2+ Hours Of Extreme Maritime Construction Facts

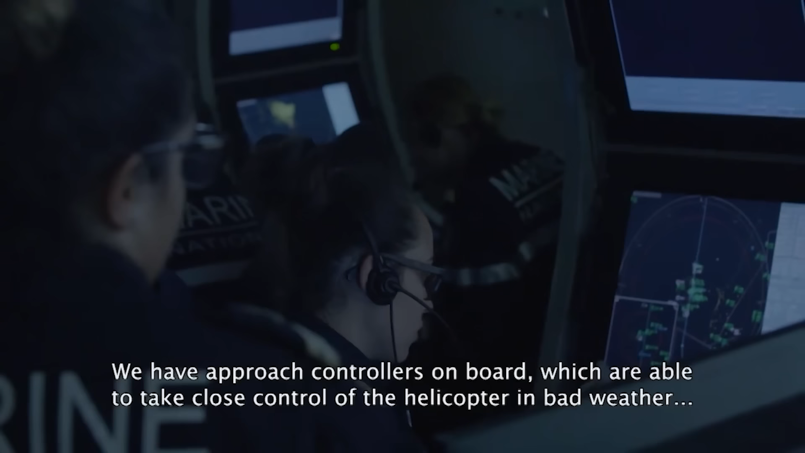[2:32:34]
On a à bord donc des contrôleurs d'approche qui sont capables de prendre le contrôle serré sur
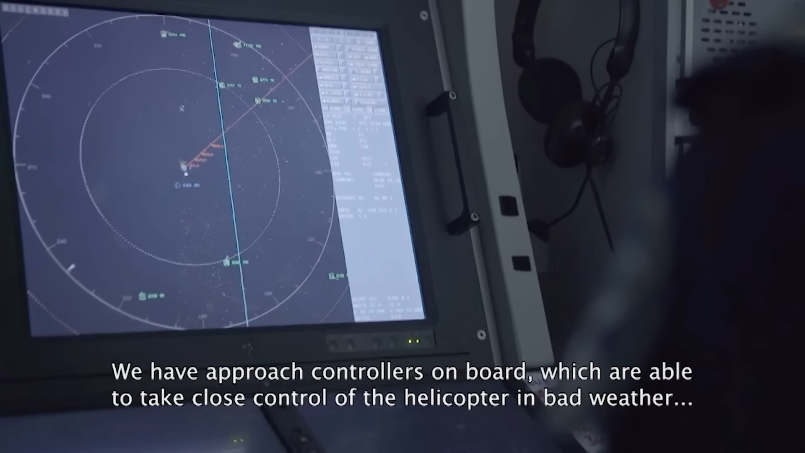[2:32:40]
l'hélicoptère et de le guider jusqu'à ce qu'il puisse prendre en visuel le bateau, même si le pilote ne voit rien.